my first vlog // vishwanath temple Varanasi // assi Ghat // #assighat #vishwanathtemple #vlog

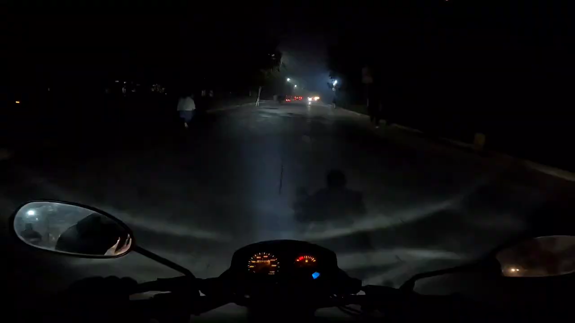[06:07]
तो गाइस यहाँ से निकल चुके हैं
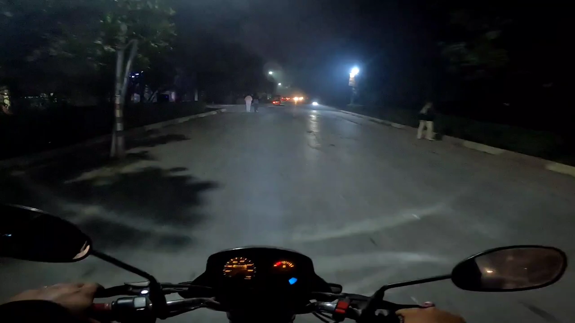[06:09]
अस्सीघाट के लिए, चलते हैं।
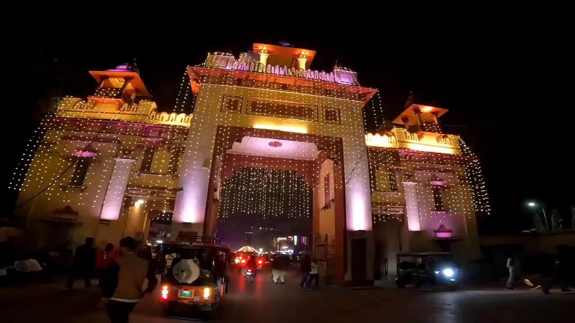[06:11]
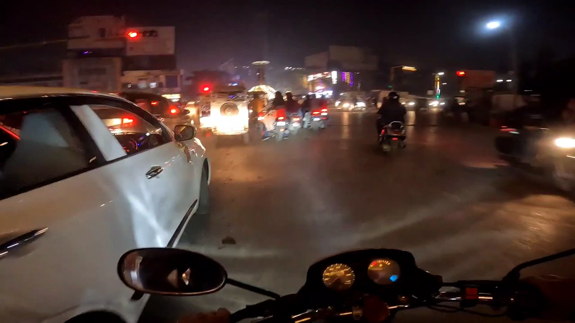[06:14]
तो गाइस हम पहुँच चुके हैं लंका, यहाँ से राइट जाने पे ये रास्ता चला जाता है रामनगर बाईपास टंगरा मोड़,
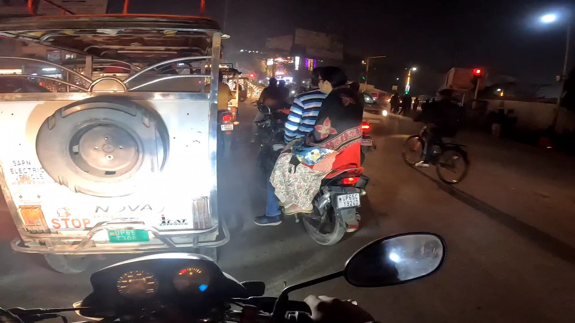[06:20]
और लेफ़्ट साइड जाने पे ये रास्ता जाता है BRW और सीधा जाने पे कैंट चला जाता है,
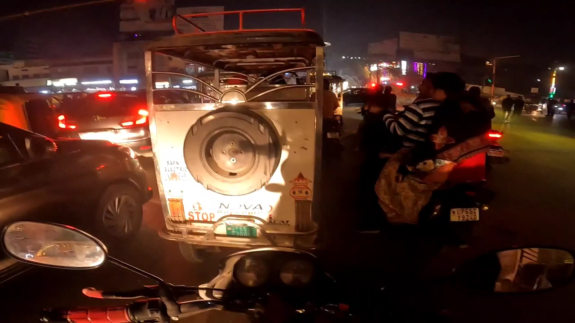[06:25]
तो हमें अभी सीधा जाना है।
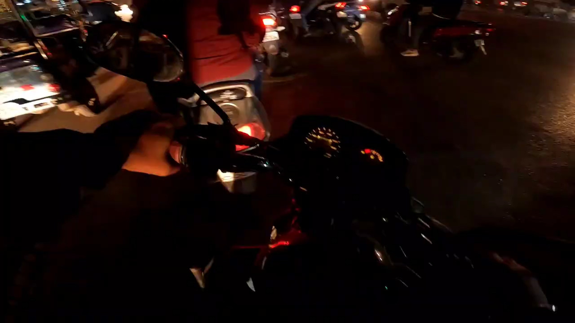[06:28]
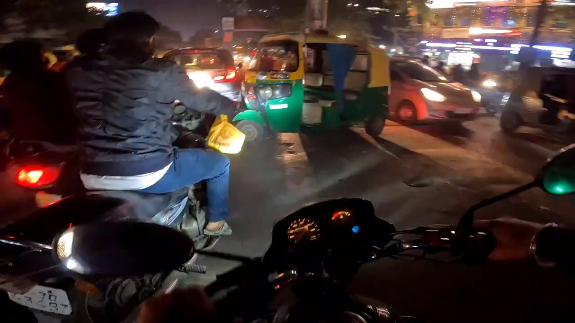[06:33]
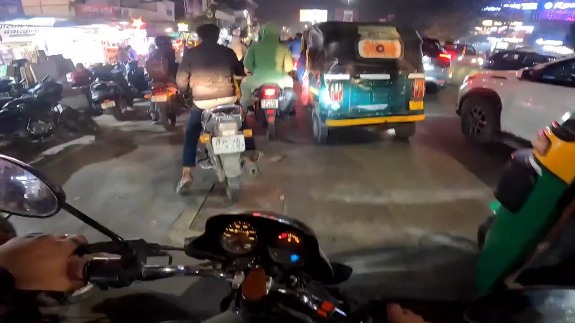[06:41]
ट्रैफिक बहुत ज़्यादा है यहाँ पे, पूरा आगे तक ट्रैफिक लगा हुआ है। चलो भाई कम से कम ट्रैफिक खुला तो। अभी हमें यहाँ से रोड को क्रॉस करना पड़ेगा, तो वो रास्ता जा रहा है अस्सीघाट का, फटाफट चलते हैं यार काफ़ी लेट हो रहा है।
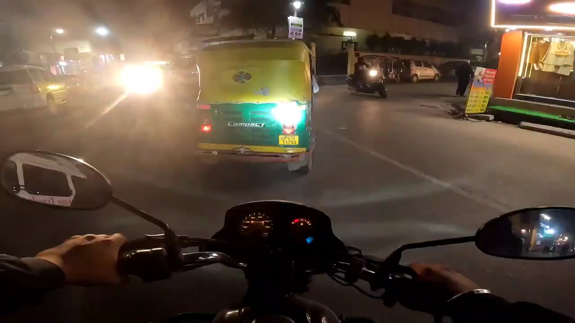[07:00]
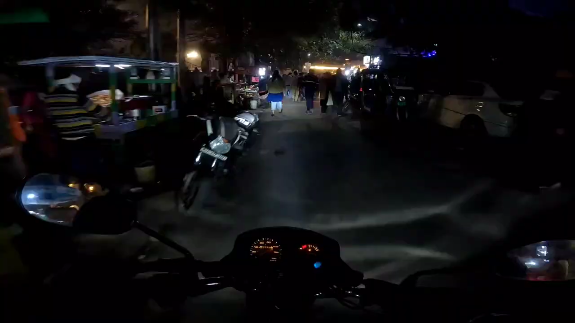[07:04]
तो भाई अस्सीघाट तो हम आ गए,
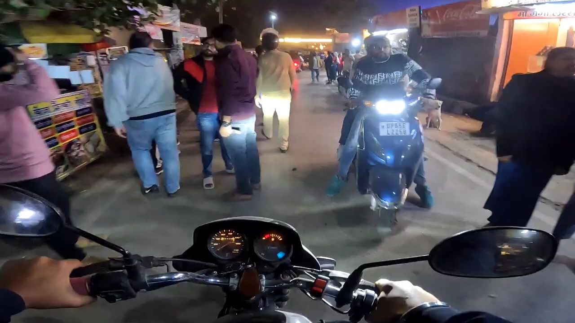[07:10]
चलते हैं बाइक को साइड में लगाते हैं,